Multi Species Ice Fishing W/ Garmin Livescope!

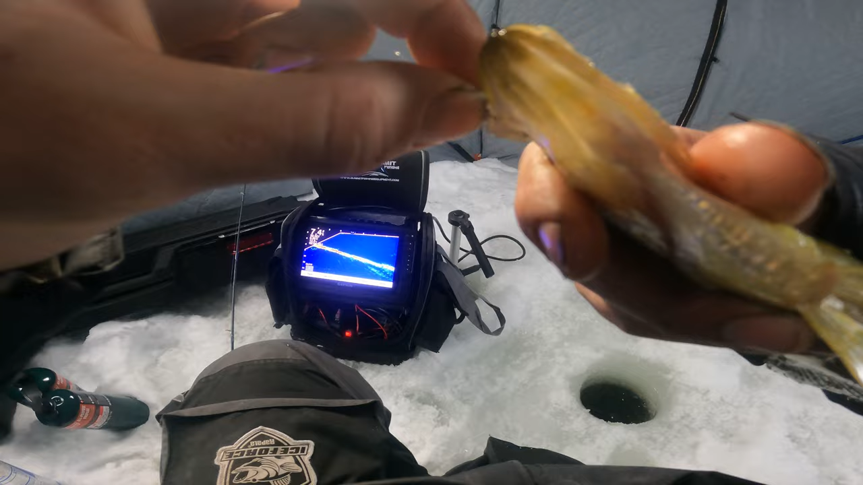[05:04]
This was not the mark that I originally saw. But he's also not an eater. Down he goes.